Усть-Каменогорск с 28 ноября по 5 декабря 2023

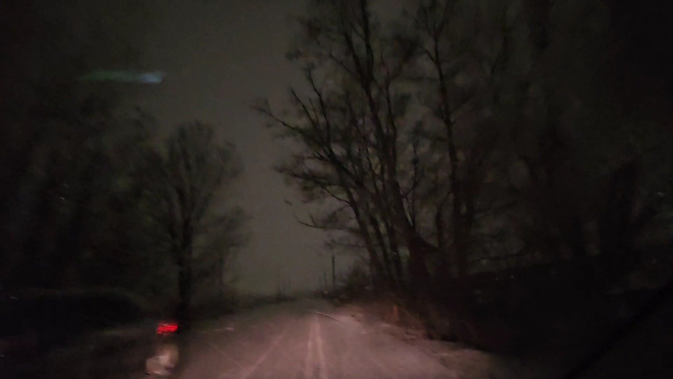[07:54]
Вот так с дальним светом. Смотрите, как некой красивый. Давай мы поехали в объезд. Чтобы не быть на этом мосту. Во-первых, у нас машина вот с такой горки. Вот какие же в Владивостоке горки. А там опять машины все собрались.